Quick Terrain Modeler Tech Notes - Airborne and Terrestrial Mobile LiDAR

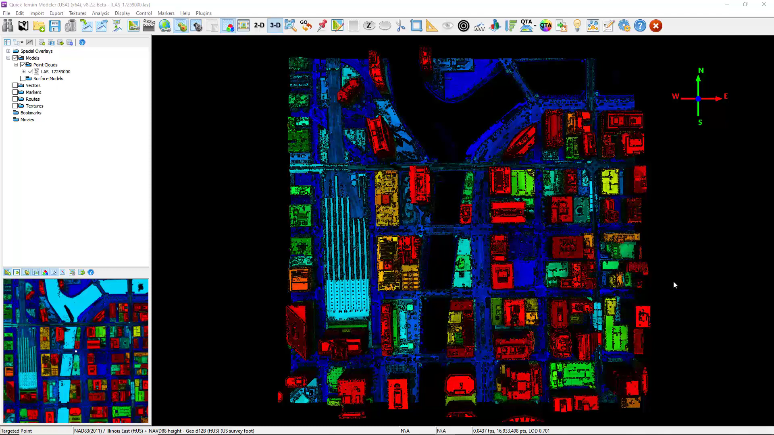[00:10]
Here we have an airborne LiDAR dataset already loaded. As we zoom around, we can start to see some of the added benefits of having airborne LiDAR.
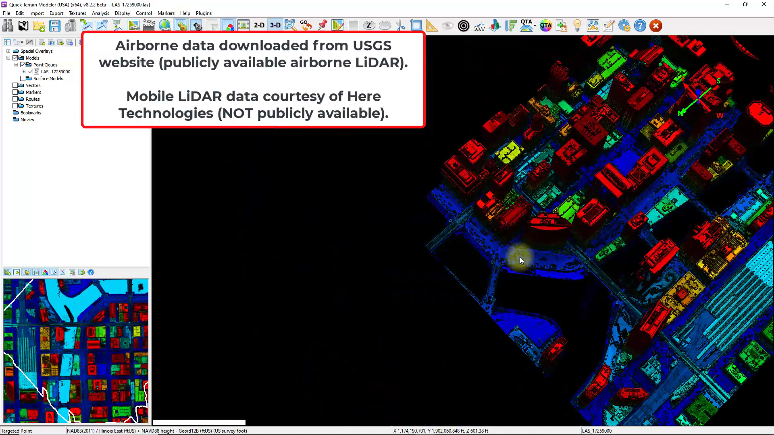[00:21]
We can see since the collection was taken from above,
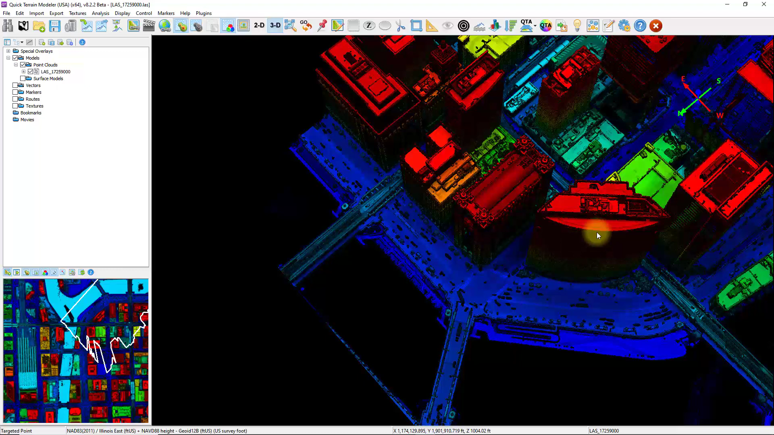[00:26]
we've got really good coverage on the rooftops and from some of the other elevated surfaces within the data.
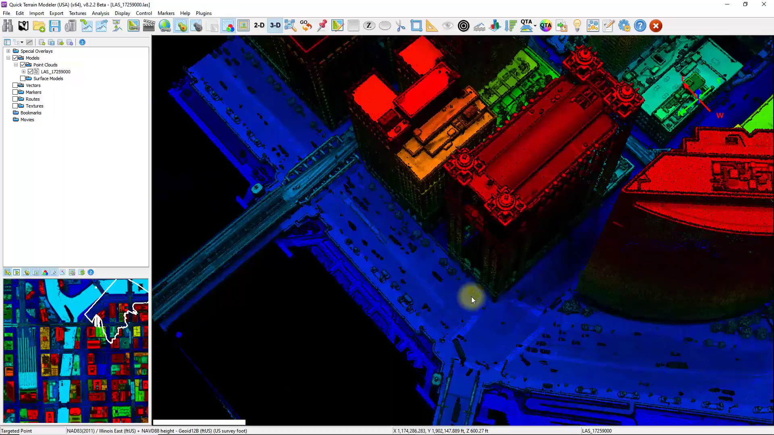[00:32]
However, as we start to get down towards ground level, we can start to see some deficiencies.
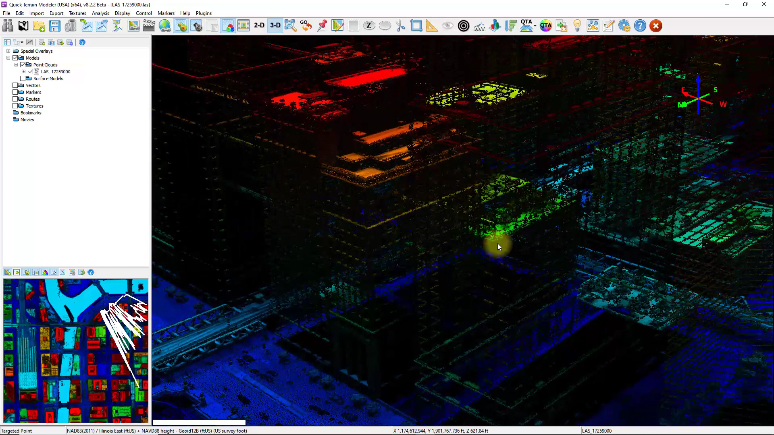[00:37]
We can see that we're just not getting good data along the sides of these buildings, and it continues to get worse as we get down towards ground level.
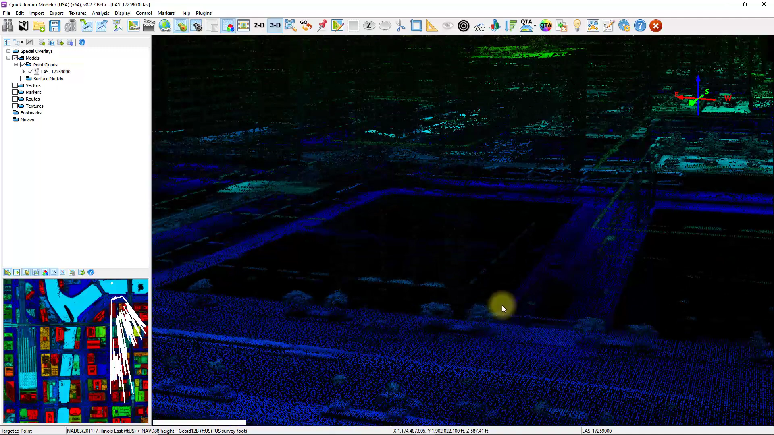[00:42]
This is where complementing this dataset with some mobile terrestrial LiDAR data will pay off.
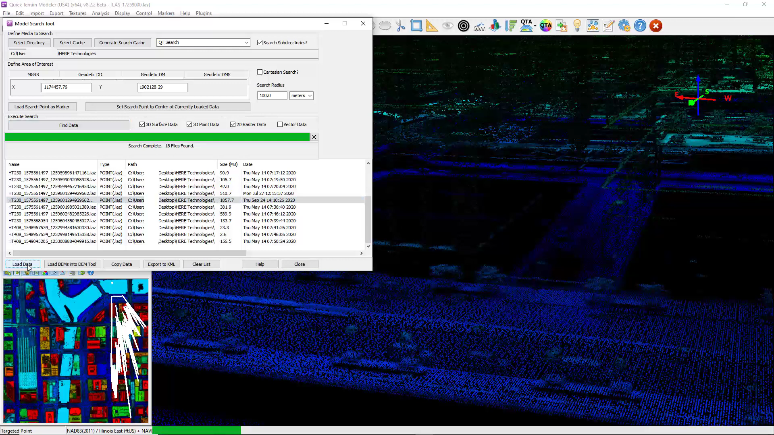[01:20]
It doesn't matter if this data is in a different coordinate system. QTM Aller will detect the different systems or the units and do the proper conversions as needed.
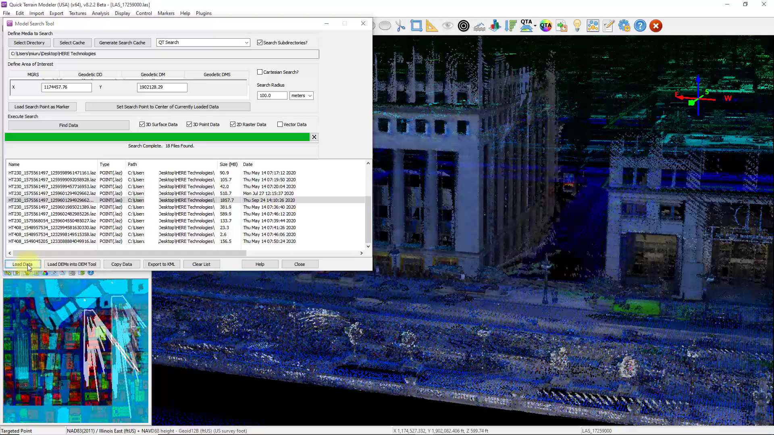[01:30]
Now once the data loads, we have mobile terrestrial LiDAR data along with the airborne data.
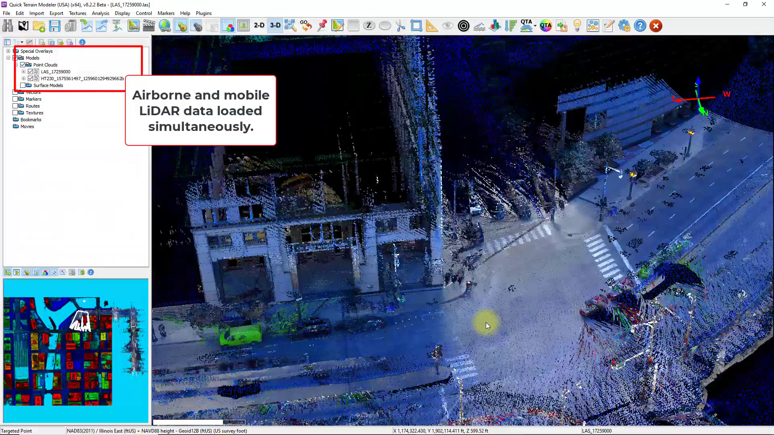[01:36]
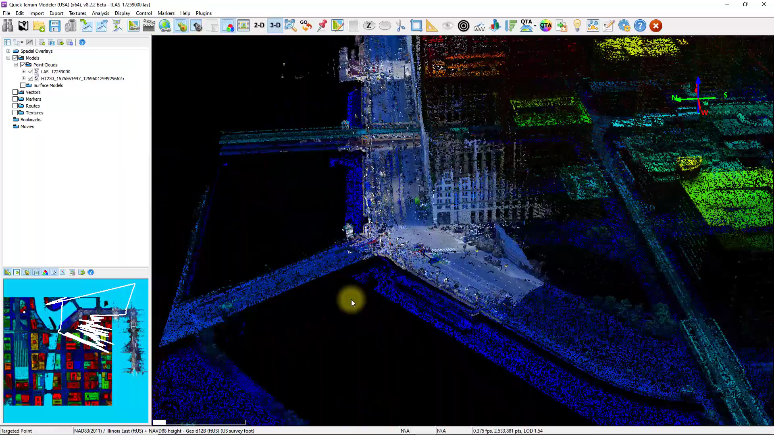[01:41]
As I mentioned before, when we were just looking with the airborne data, it was really difficult to see ground level, especially underneath the porticoes and underneath some of these overhangs.
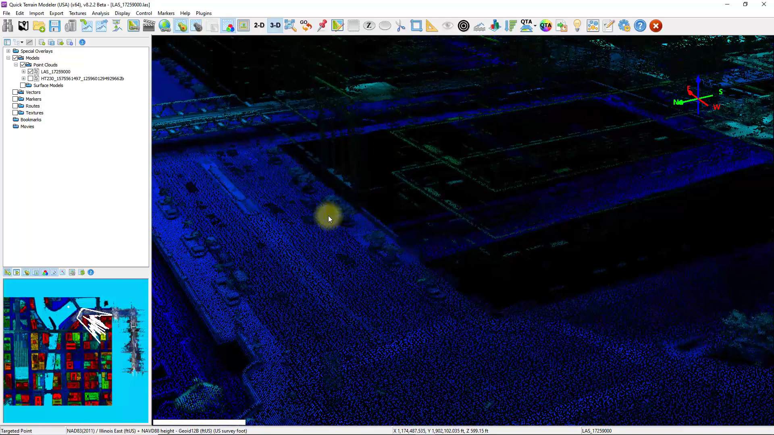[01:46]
But by toggling on the mobile terrestrial LiDAR data, it really fills in the gaps of the system.
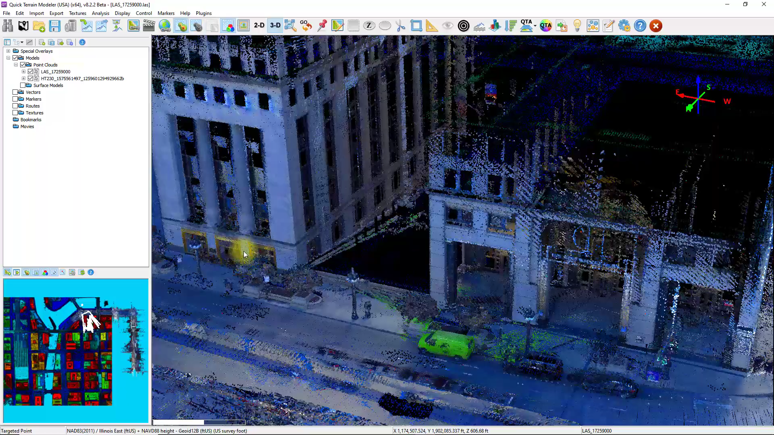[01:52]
And even though we have two different data sets loaded from different technologies,
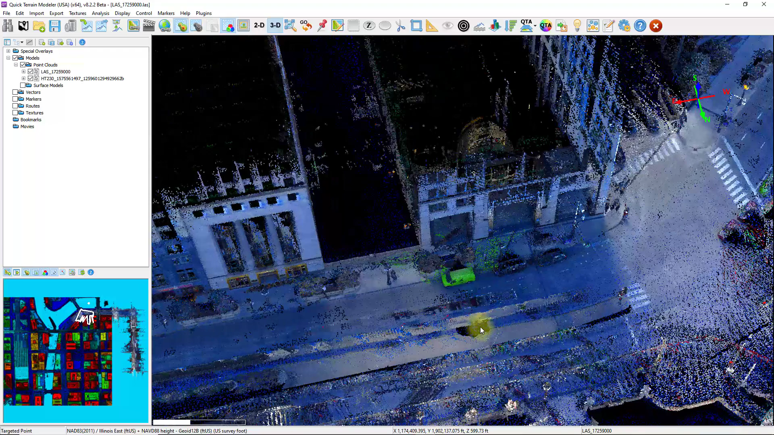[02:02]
we can still interact with the data in very much the same way. I'm going to go ahead and create a height profile straight across both data sets. Click on Profile Analysis Tool.
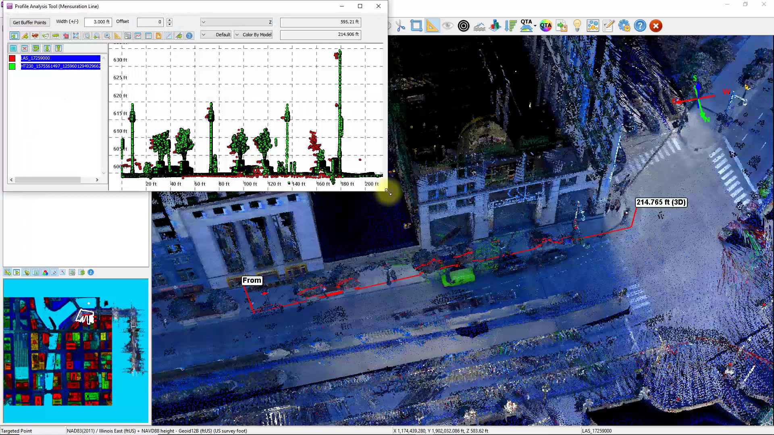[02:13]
And here's my profile scatter plot of both data sets. I can toggle them on and off independently within this window.
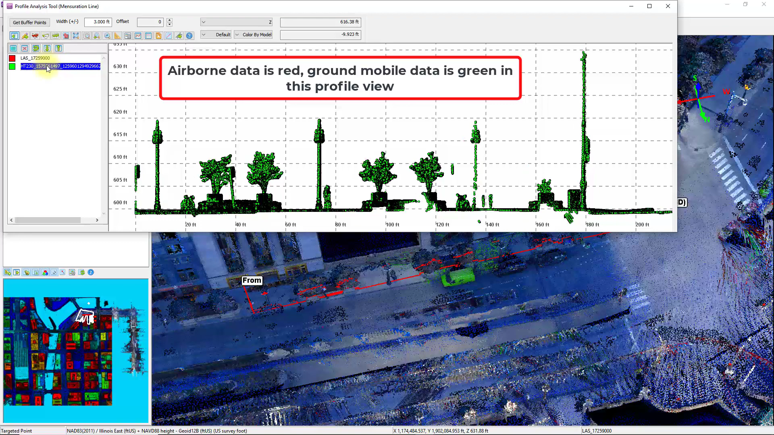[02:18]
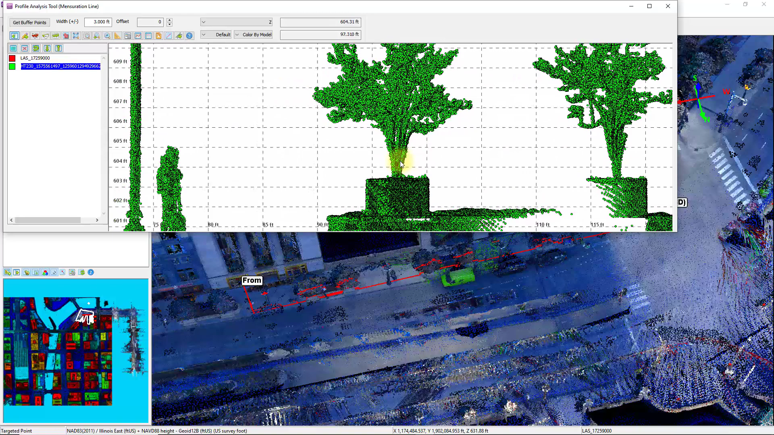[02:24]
And again, zoom in and take measurements as needed using the measurement tool.
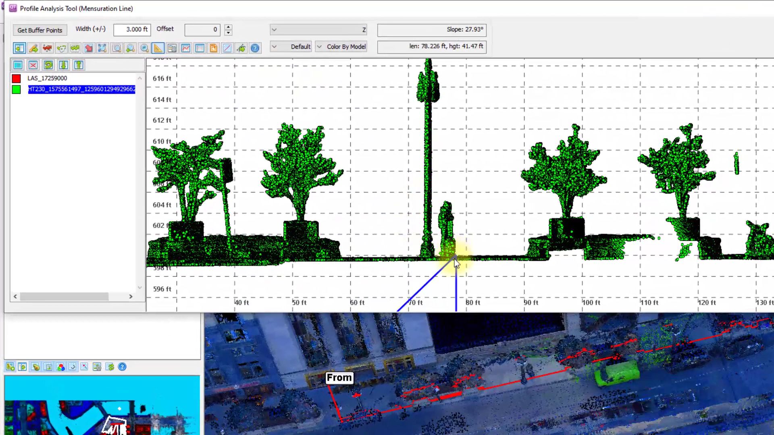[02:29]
I'm going to take a measurement of this person standing at a little over five feet.
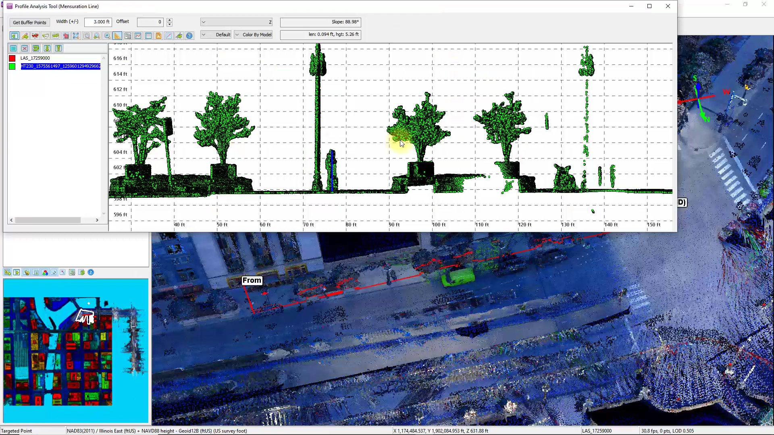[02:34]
One thing to keep in mind as you start working with data from different technologies is that not every point is going to have the same attributes.
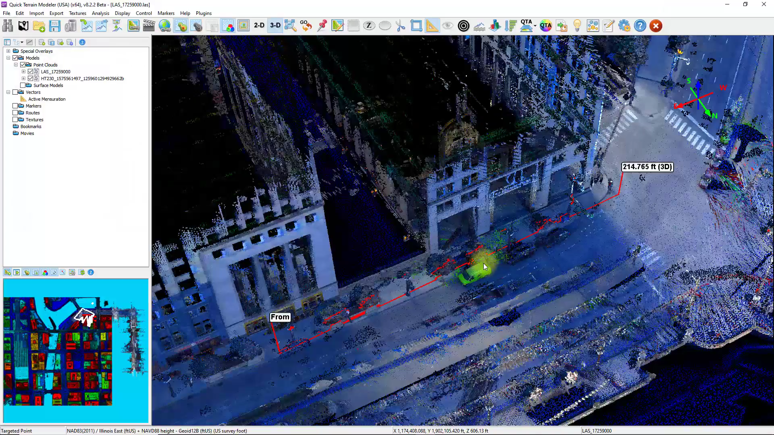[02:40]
I'm going to zoom in here a little bit.
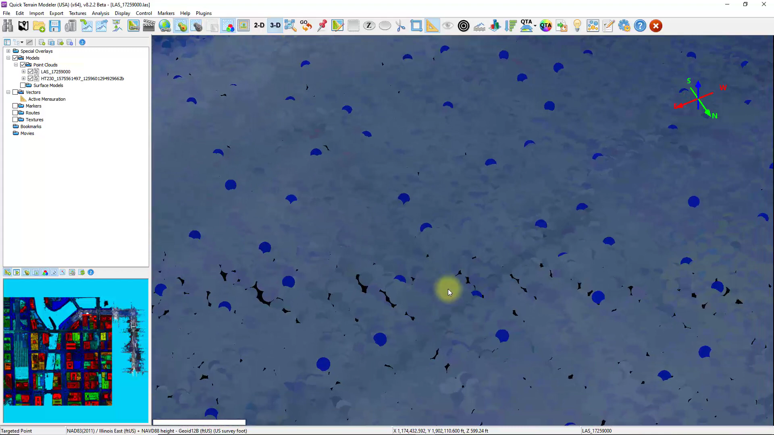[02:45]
I'm going to select one of the mobile terrestrial LiDAR points by holding down the shift key and left clicking.